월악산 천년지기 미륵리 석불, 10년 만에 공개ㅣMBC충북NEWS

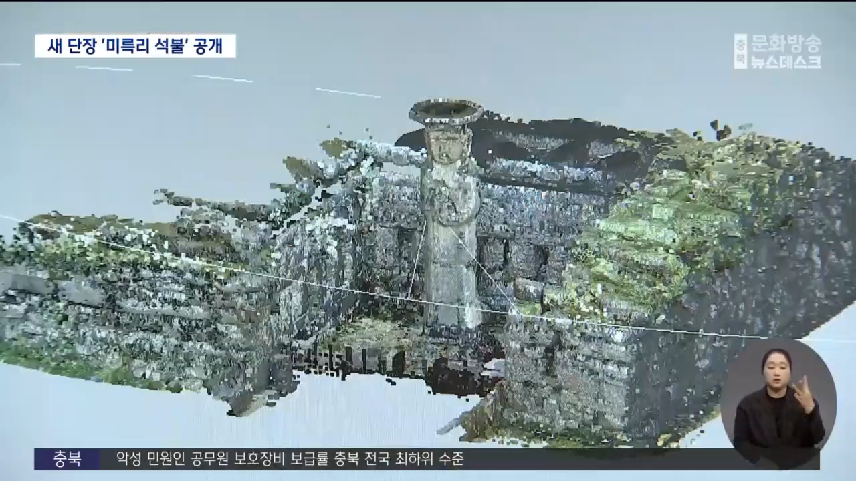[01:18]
3D 정밀 실측과 컴퓨터 시뮬레이션 등을 통해 다시 쌓은 석축은 안정감을 되찾았습니다.
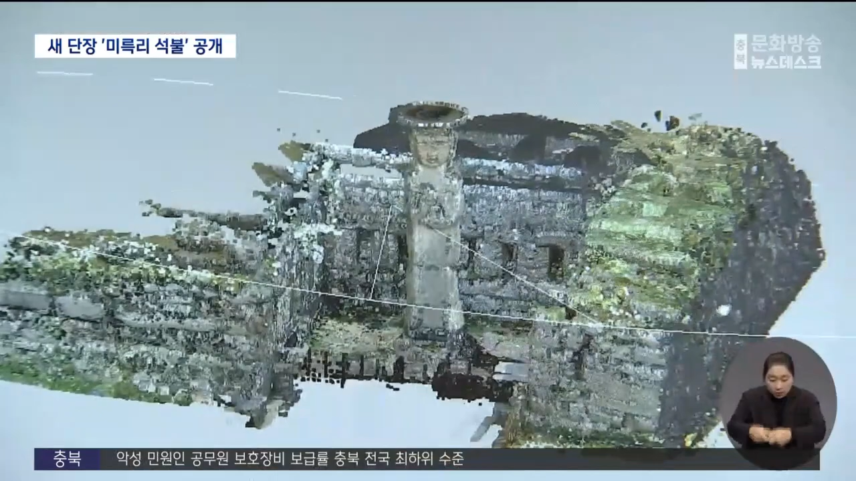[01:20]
세월의 흔적도 시선해 곳곳에 숨겨져 있던 작은 부처상도 쉽게 찾을 수 있습니다.